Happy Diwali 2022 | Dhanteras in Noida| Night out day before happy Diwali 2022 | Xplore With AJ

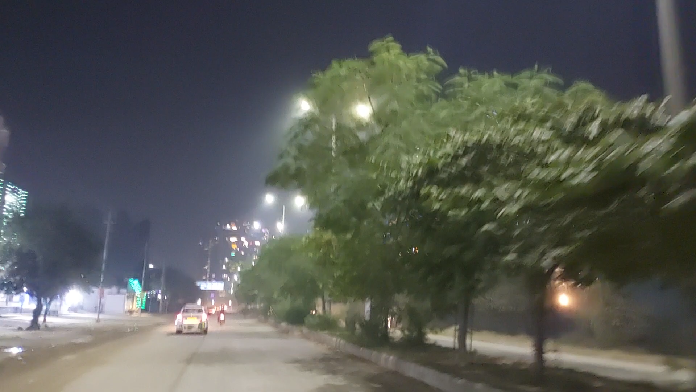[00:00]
सो गाइस हैप्पी दिवाली। चलिए आपको टूर कराते हैं नोएडा का। नोएडा आज कितना सजा हुआ है, नोएडा के डेकोरेशन देखते हैं।
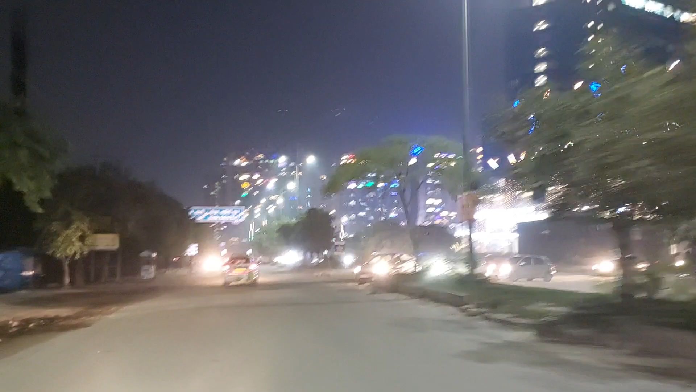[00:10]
सी हियर, सारी बिल्डिंगें बिल्कुल जगमग हो रही हैं इस टाइम पर। मोबाइल पकड़ना पड़ेगा, मतलब बात मार के निकल गया। मोबाइल भी जाएगा भैया, हमारे शॉप भी जाएंगे।
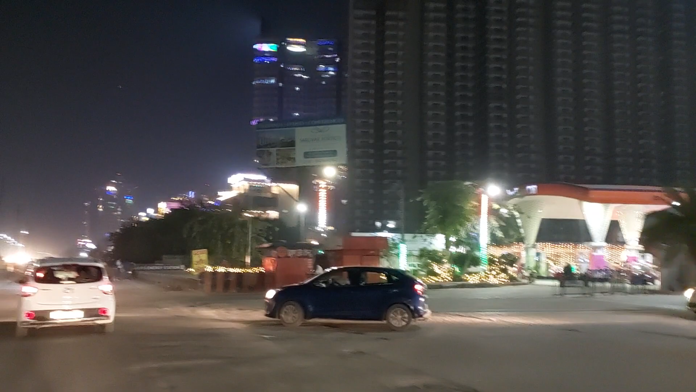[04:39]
कंस्ट्रक्शन चल रहा है जैसे इस बिल्डिंग में। भाई साहब आ गए थे